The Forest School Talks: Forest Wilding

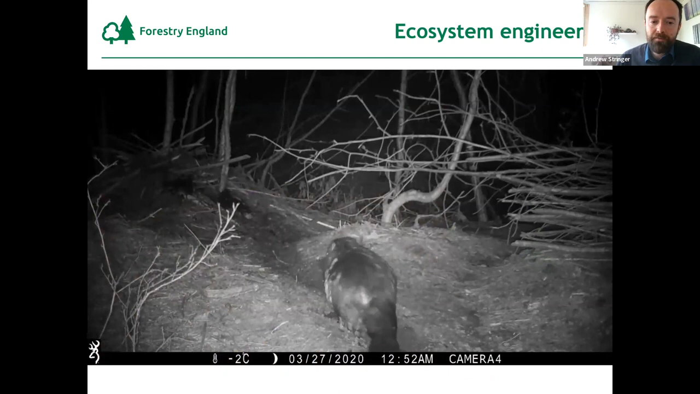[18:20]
in England we only have one wild population of beavers in Devon and Cornwall and the government is currently deciding on whether to allow us to reintroduce to more systems because of these wonderful impacts on damming and coppicing along
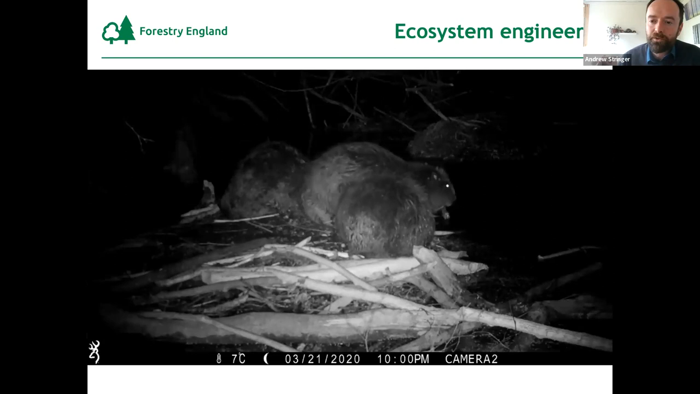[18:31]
watercourses and the positive impacts they subsequently have on biodiversity. They also cause a bit of chaos, so you need a robust management plan because they do build things like dams in inappropriate places.
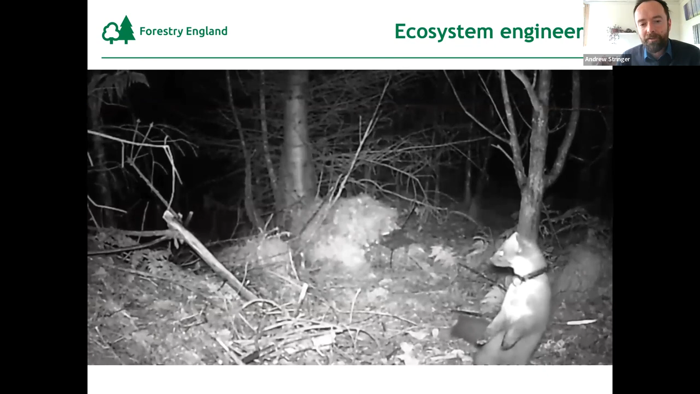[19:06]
And pine martens are a classic forest predator that we would love to reintroduce more widely, but we have populations currently in Kilda in Northern England as well as the forest of Dean.
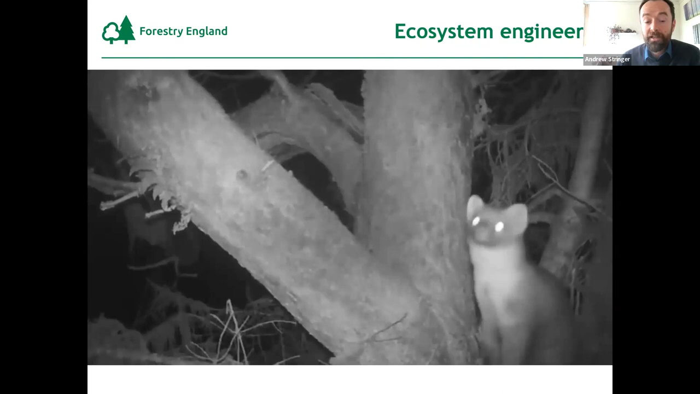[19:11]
So one way is to restore, reinstate the species.